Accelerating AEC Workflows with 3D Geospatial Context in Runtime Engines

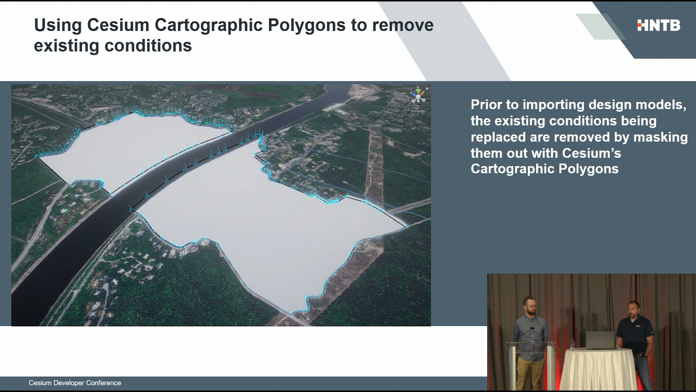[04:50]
All of our projects, we start with bringing in Cesium, and we find our focal point for that project. And then we will use the cartographic polygons to remove any existing conditions that we're replacing with an incoming design model. Once we have that cut out, then we have to import the design model into the Cesium environment in a geospatially accurate location.
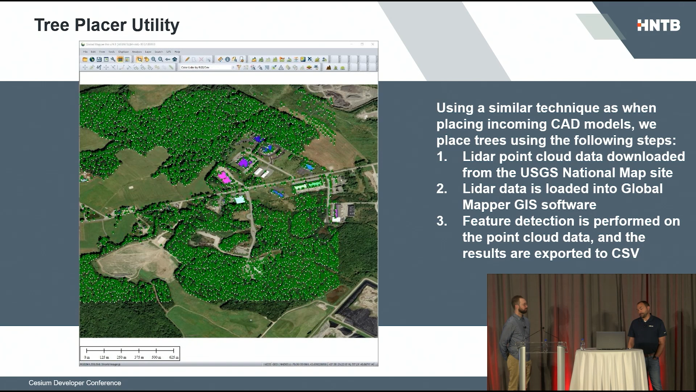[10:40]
we download LiDAR point cloud data from the USGS and we load that into a software called Global Mapper and that will detect the trees. It does feature detection on the LiDAR and it can detect the width of the tree, the height of the tree, and it'll spit out lat long coordinates and dimensions for each tree. So we take that CSV, we pull that into Unity, and then we can automatically populate the entire area of trees.